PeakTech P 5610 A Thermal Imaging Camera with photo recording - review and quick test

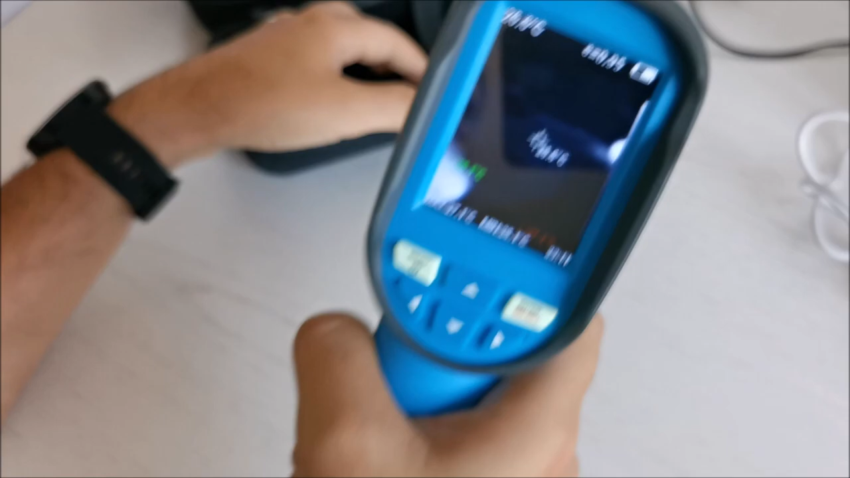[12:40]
Let's see we are taking a look at that bulb right there. That bulb has 47 degrees right smack in the middle of it.
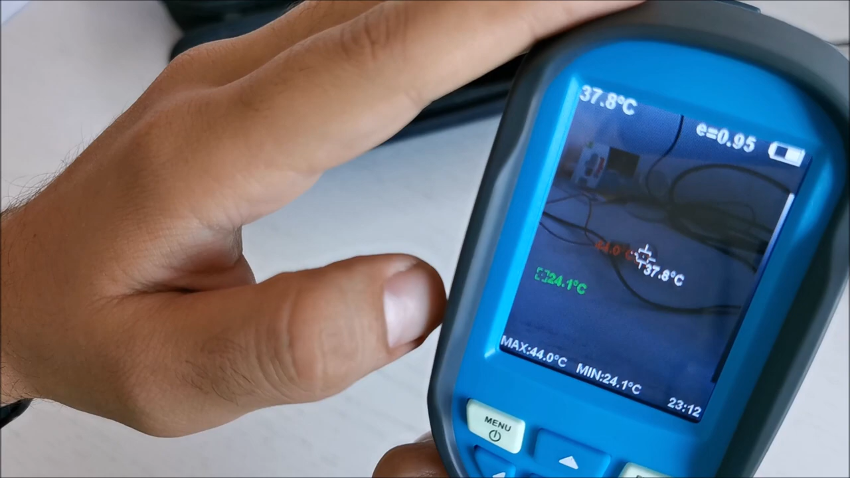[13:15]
On screen: spot 37.8°C, max 44.0°C, min 24.1°C
So it gets such a low current and voltage that you can barely see it operating but it's hot.
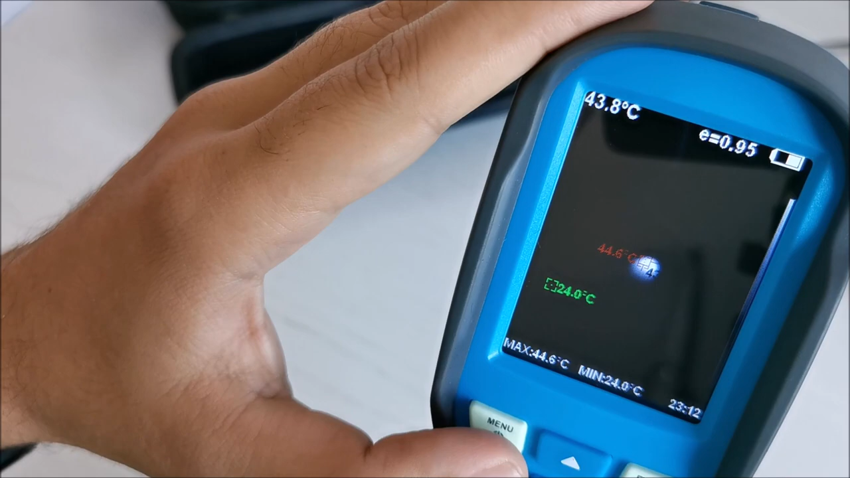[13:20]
On screen: spot 43.8°C, max 44.6°C
You can clearly see it's hot. And yeah what else? I think if we want this LED on 5 seconds on this button
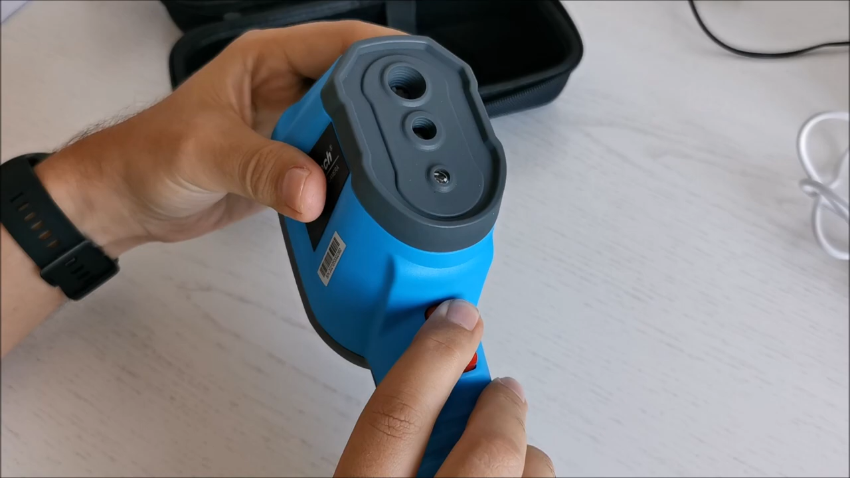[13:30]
and the LED is also on and it will help with standard image. Not with infrared only with standard image.
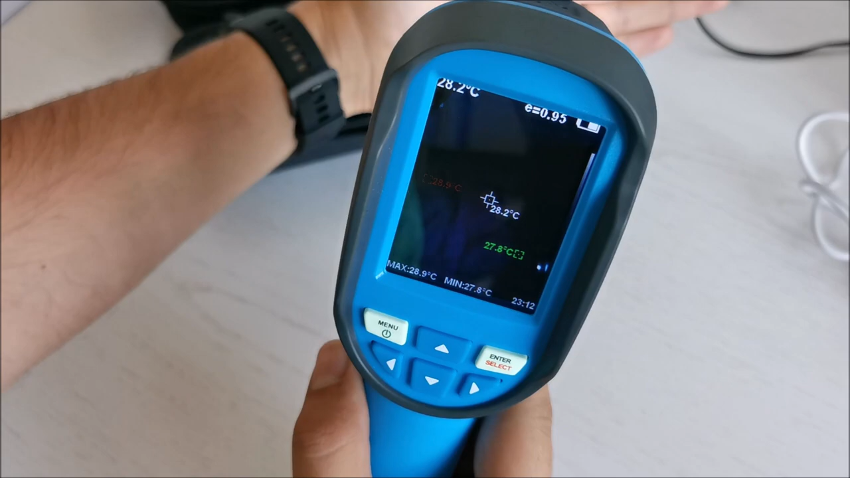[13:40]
On screen: spot 28.2°C, max 28.9°C, min 27.8°C
Let's turn it off. And it's off once again.
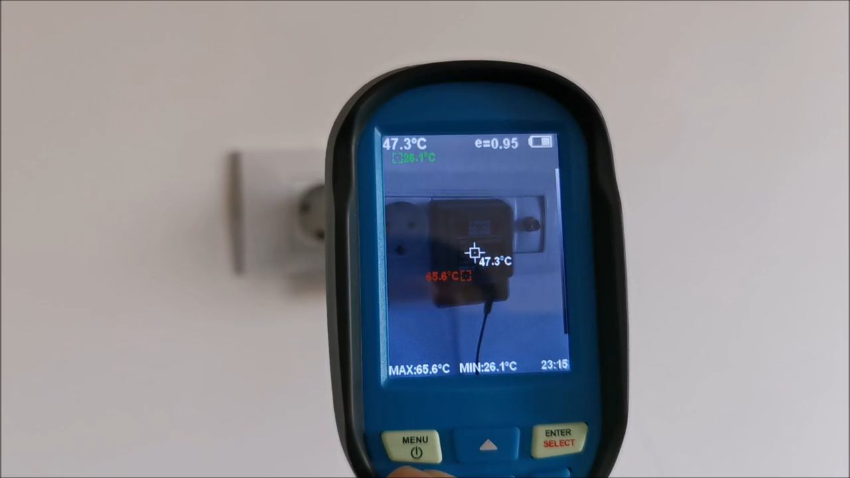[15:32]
On screen: spot 47.3°C, max 65.6°C, min 26.1°C
Full infrared image. And we can see.
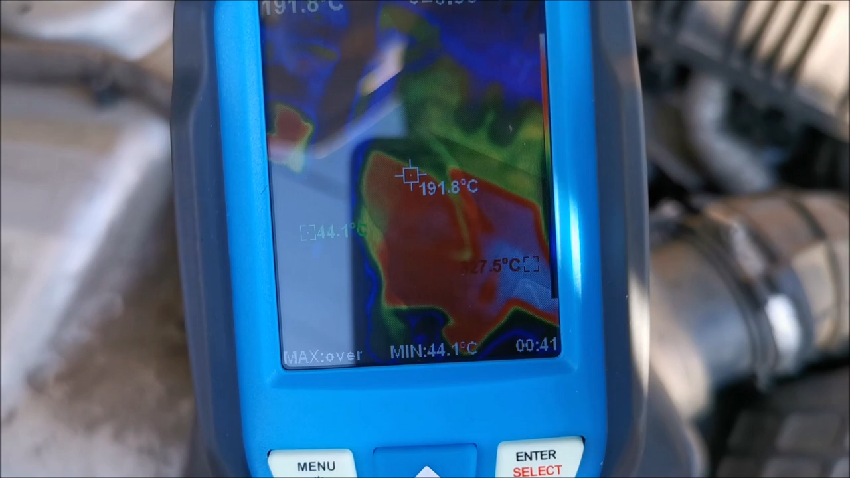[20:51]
On screen: spot 191.8°C, min 44.1°C
Here we can see my car's engine. After a short drive the catalytic converter is at
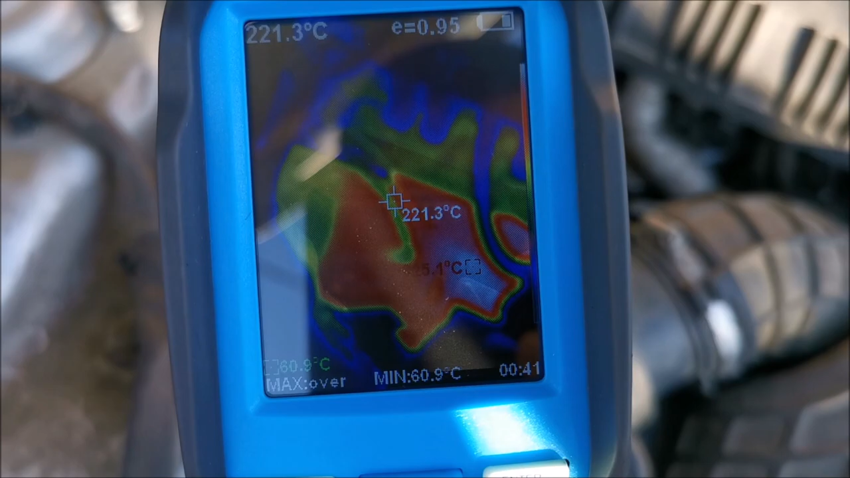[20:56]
On screen: spot 221.3°C, min 60.9°C
I don't know 300 degrees or something like that.
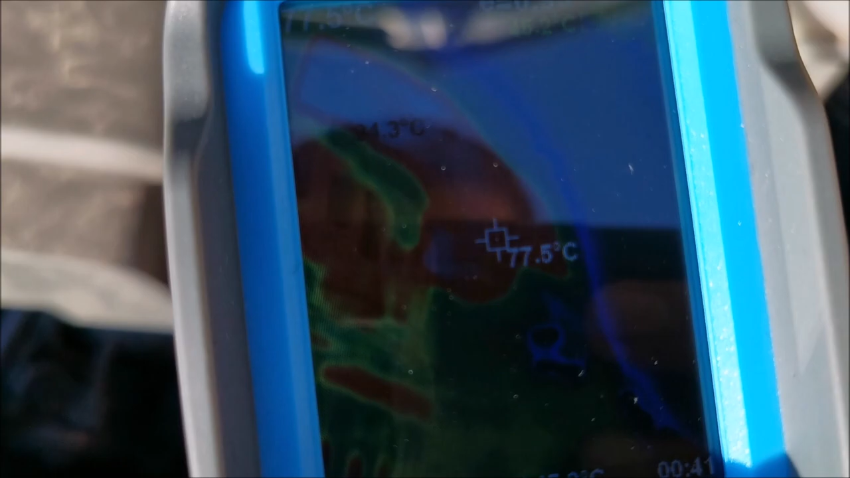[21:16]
On screen: spot 77.5°C
For example we should have a hose right here which is a coolant hose.
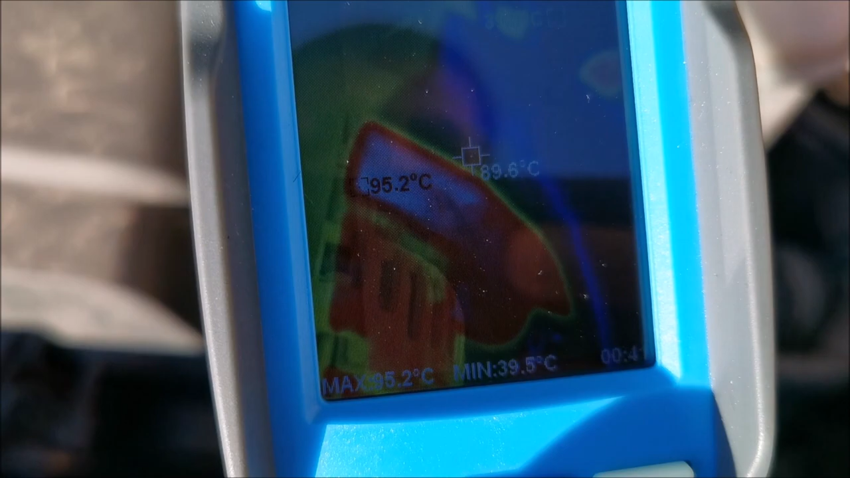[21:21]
On screen: spot 89.6°C, max 95.2°C, min 39.5°C
It's quite warm. Another nice example here in the kitchen. From the oven we can see the hot spots where the electronic is in the front
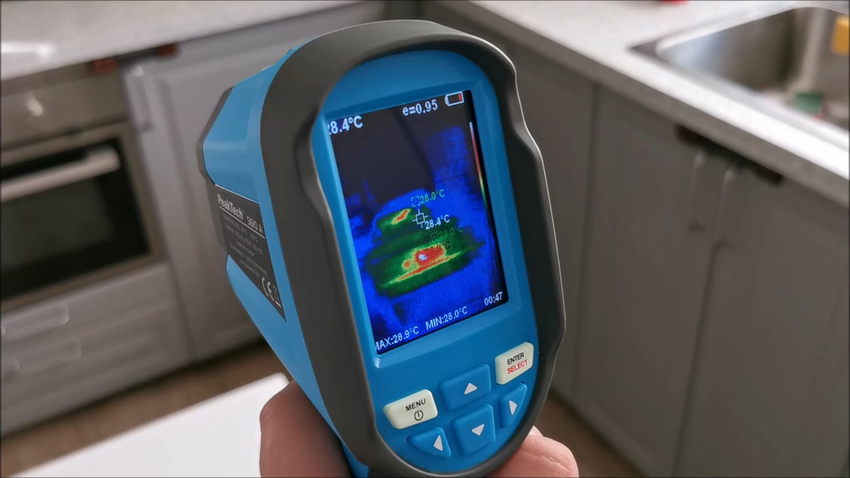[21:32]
On screen: spot 28.4°C, max 28.9°C, min 28.0°C
and there.
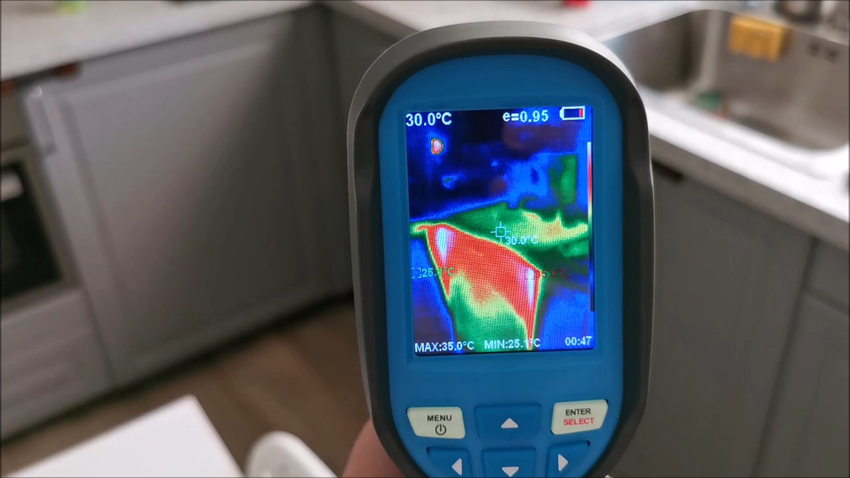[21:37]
On screen: spot 30.0°C, max 35.0°C
The dishwasher which is drying up the dishes right now.
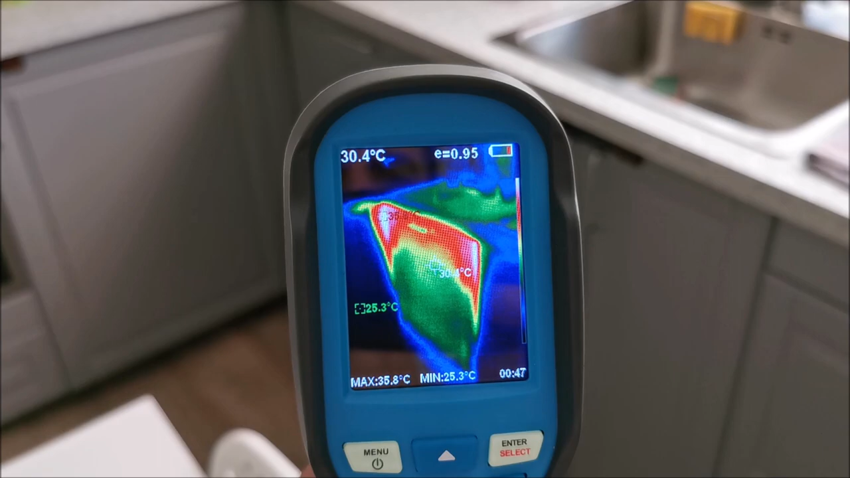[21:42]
On screen: spot 30.4°C, max 35.8°C, min 25.3°C
So it's a bit hot. Not a lot. Let's see right on the spot. So about 36 degrees compared to the rest of the furniture which is at
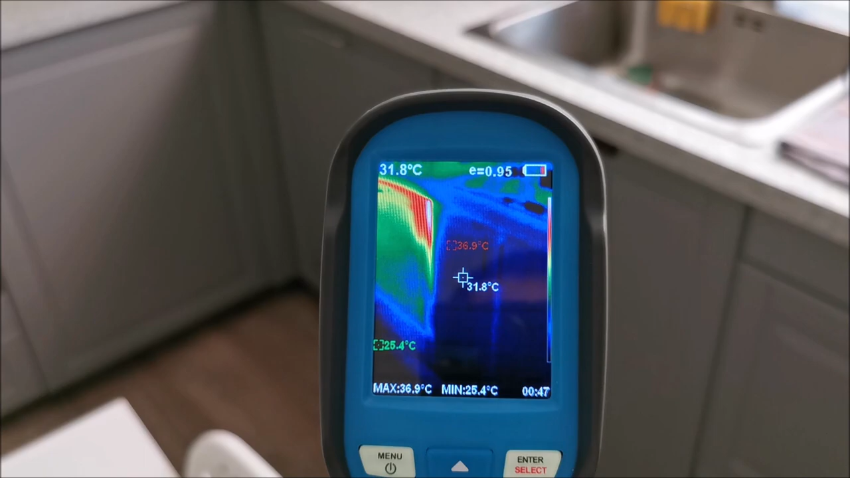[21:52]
On screen: spot 31.8°C, max 36.9°C, min 25.4°C
26. 27.
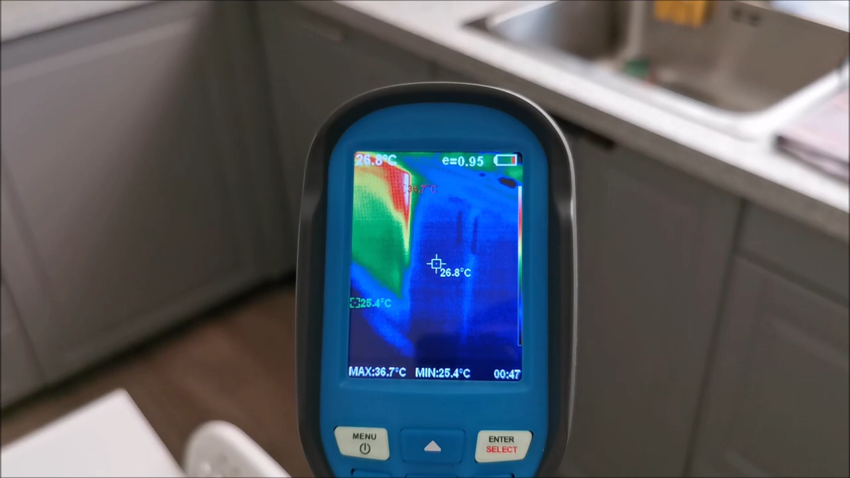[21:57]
On screen: spot 26.8°C, max 36.7°C, min 25.4°C
And yes it's quite hot in here now.